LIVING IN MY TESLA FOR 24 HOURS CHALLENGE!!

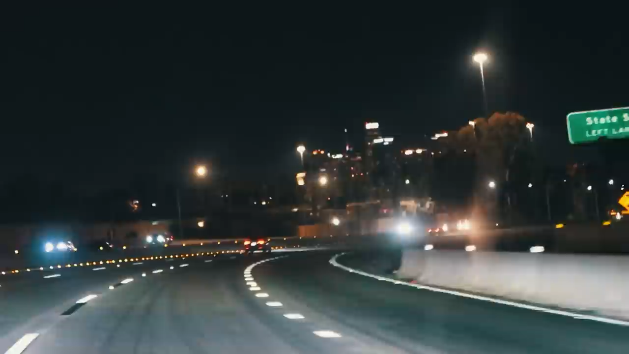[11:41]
I'll be fine Thought you would let me spend the night But it's fine Back to the car, guys All right, guys We're back on the road As you guys can see We're approaching downtown LA I really just don't understand Why my mom didn't let me spend the night I'm about to go to a supercharger Because I need to charge my car And we're probably going to spend the night there Shout out my mom She a real one All right,